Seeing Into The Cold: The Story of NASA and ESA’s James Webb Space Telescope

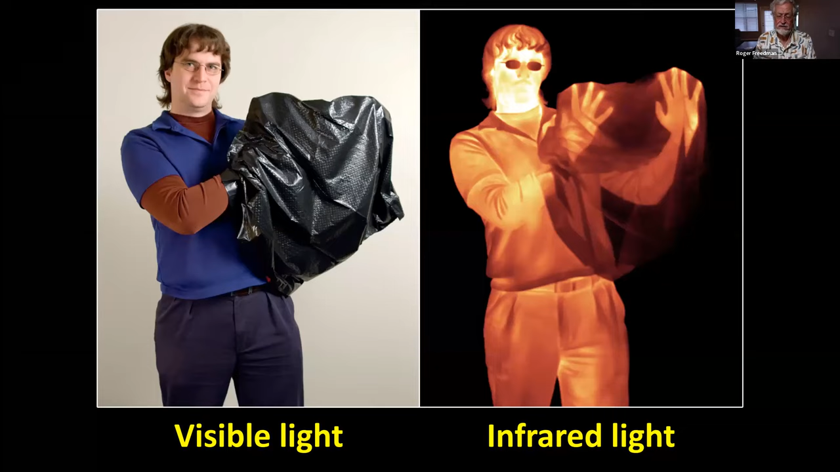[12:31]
That says you're getting poor circulation there. So you're actually seeing energy that's emitted. By contrast, you can see that the colder parts are giving off less radiation as well. But again, it's remarkable that the infrared can go right through certain materials to which visible light is otherwise opaque. Here's an astronomical example. Here's a famous photograph that I think a lot of people have seen of what are sometimes called the pillars of creation.